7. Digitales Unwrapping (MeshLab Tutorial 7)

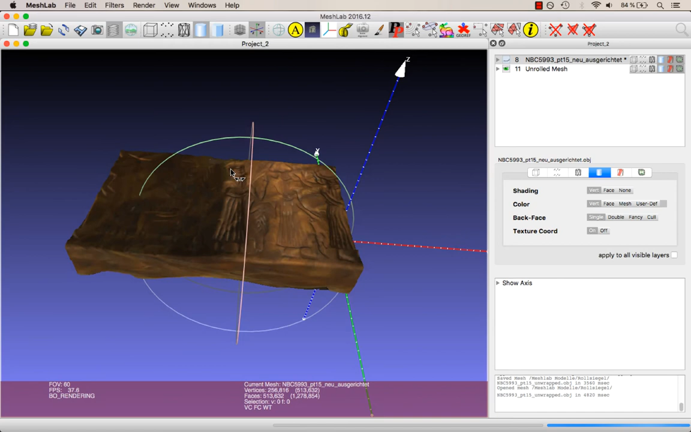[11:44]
ob die Oberfläche gerade und eben ist und wir mit der Abwicklung zufrieden sind.
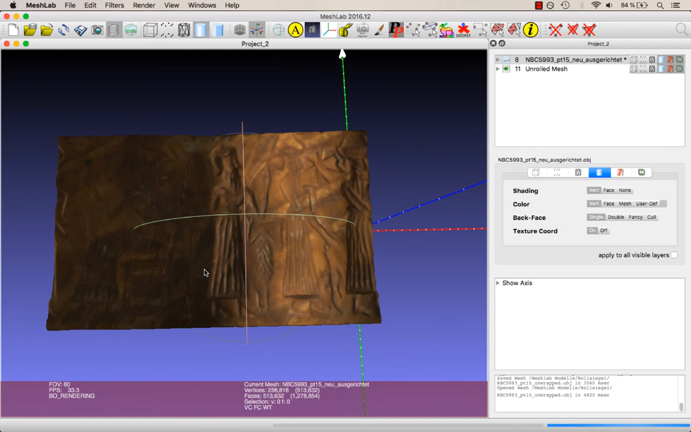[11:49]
Entspricht alles unseren Vorstellungen, können wir aus der Abwicklung den Siegelabdruck erstellen. Dafür müssen wir zunächst die Mesh-Rückstände auf der Rückseite der Abwicklung grob entfernen, um die eingravierte Szene von beiden Seiten betrachten zu können.
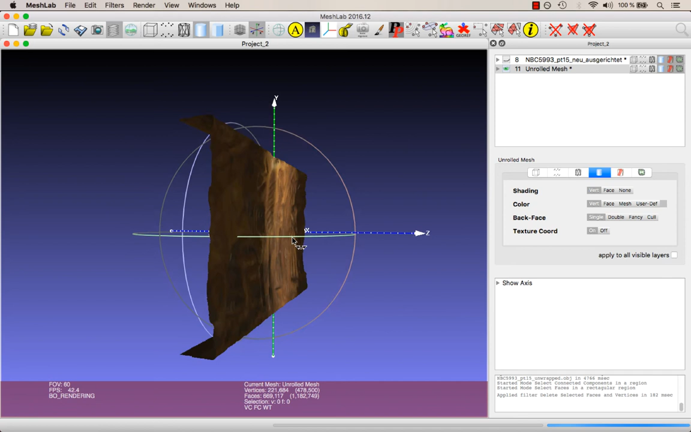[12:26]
können wir erkennen, dass die bildliche Szene auf der hellen Hauptseite der Abwicklung als eingetieftes Relief erkennbar ist,
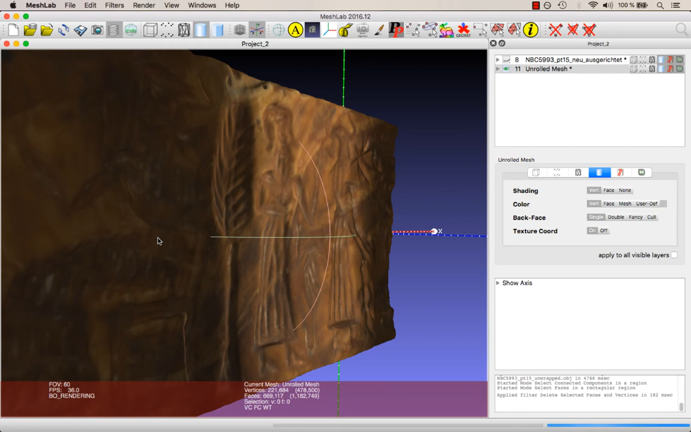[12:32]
aber auf der dunklen Rückseite als erhabenes Relief hervortritt.
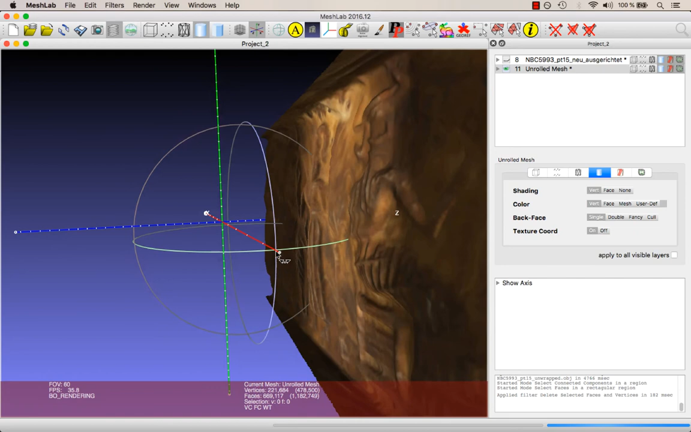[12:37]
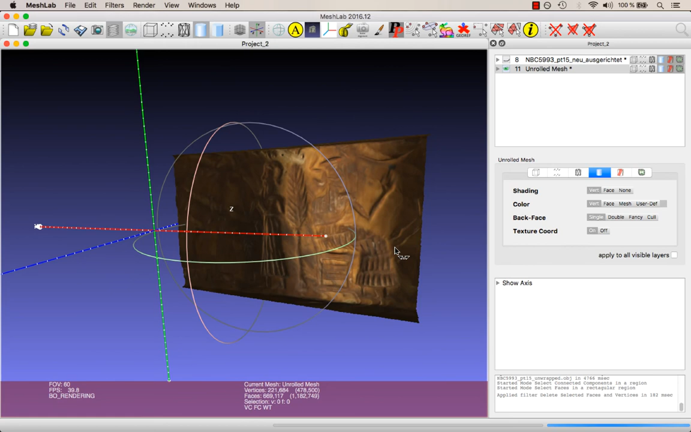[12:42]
Die Szene auf der Rückseite ist zudem spiegelverkehrt zur Gravur auf dem Rollsiegel abgebildet. Sie stellt also genau den Abdruck dar, den das Rollsiegel in weichem Material hinterlassen hätte.
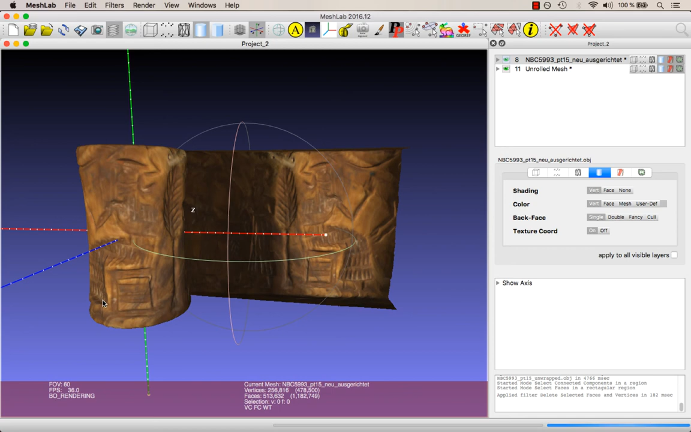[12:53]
Dieser erhabene Siegelabdruck soll nun also zu unserer Hauptseite werden. Wir wählen in der Projektübersicht die Abwicklung aus und gehen über Filters,
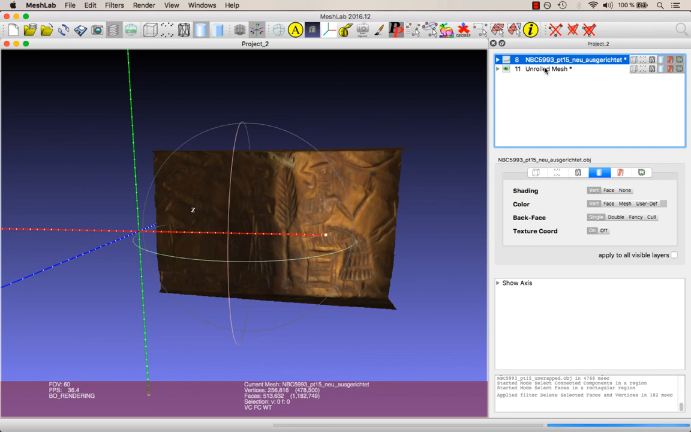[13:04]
dort über den Unterpunkt Normals, Curvatures and Orientation, auf Invert Faces Orientation.
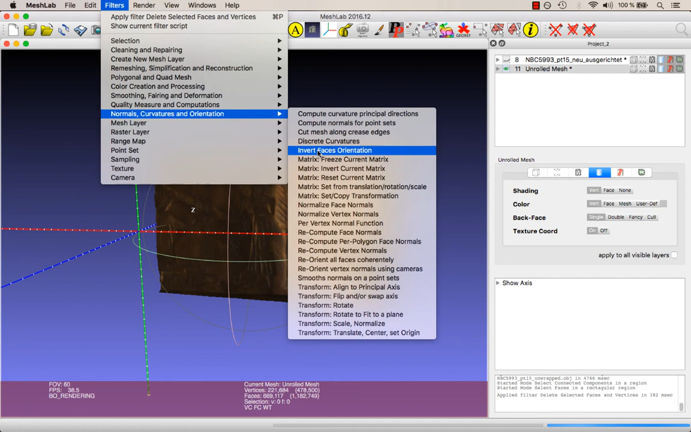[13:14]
Dort klicken wir auf Apply. Durch diesen Filter wird die Ausrichtung der Faces umgekehrt und die ehemals dunkle Rückseite wird zur hellen Vorderseite unseres Abdrucks. Die neue Ausrichtung unseres Meshes wollen wir nun fixieren und wählen dafür unter Filters den Unterpunkt Normals, Curvatures and Orientation und dort Matrix, Freeze Current Matrix.
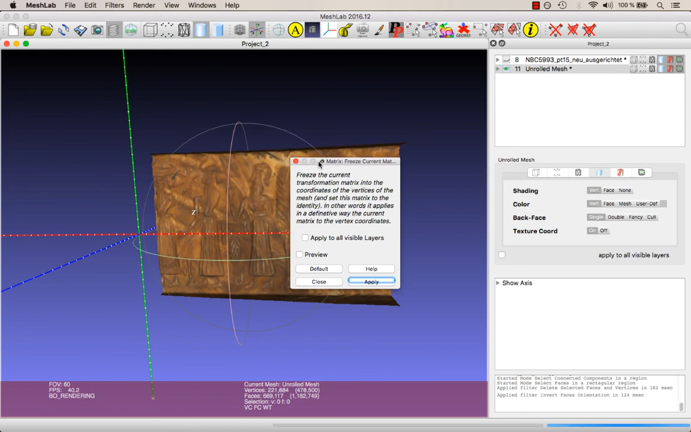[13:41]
Da das Meshes nun nicht mehr das abgewickelte Rollsiegel zeigt, sondern den Abdruck, den es in weichem Material hinterlässt, ist die verknüpfte Textur nicht mehr zutreffend.
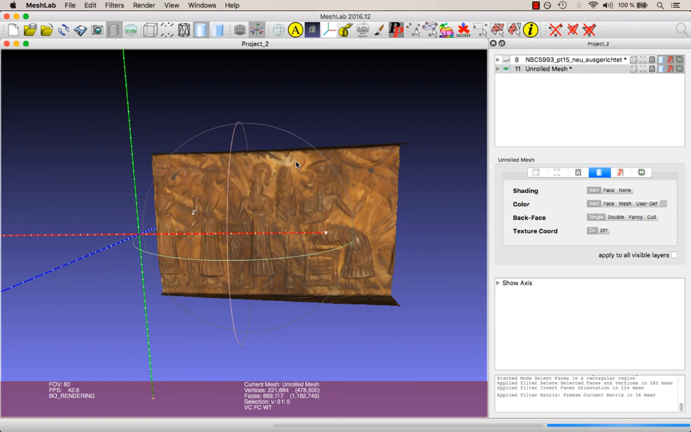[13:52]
Für einen stimmigeren Eindruck wollen wir daher einen Shader auf den Abdruck legen.
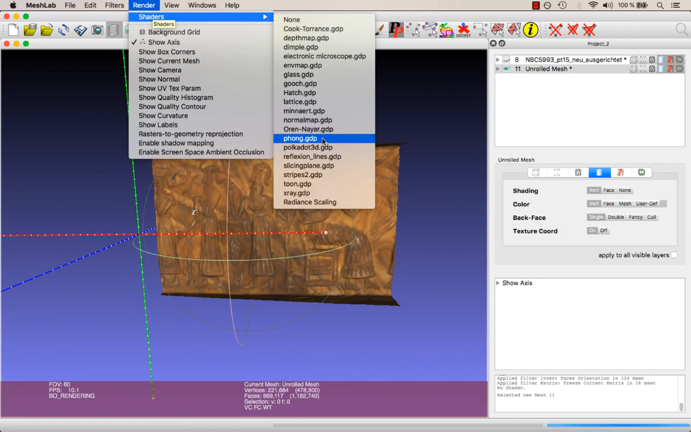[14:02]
Der Shader Fong lässt das Meshes beispielsweise wie ein Gipsabdruck wirken.
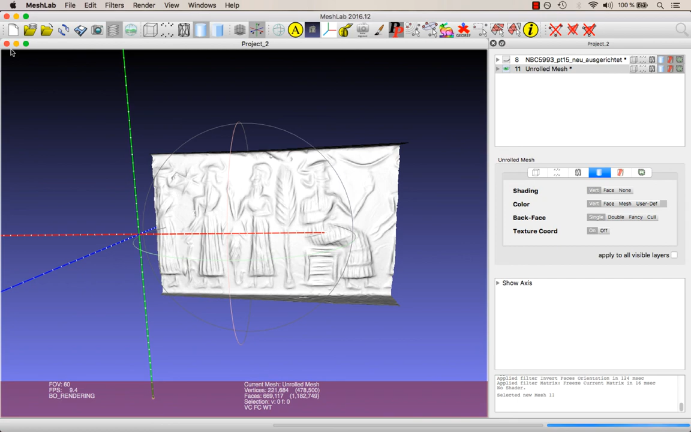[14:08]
Nun können wir unseren fertigen Rollsiegelabdruck genauer begutachten und überprüfen,
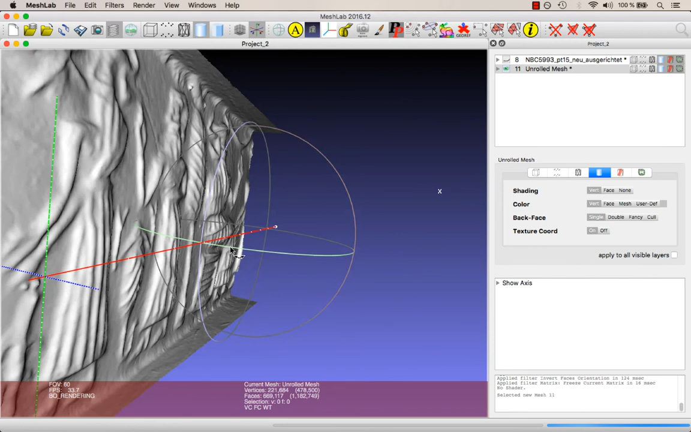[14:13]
Snapshots vom Mesh mit aufgelegtem Shader aufnehmen oder das Modell zur weiteren Bearbeitung exportieren.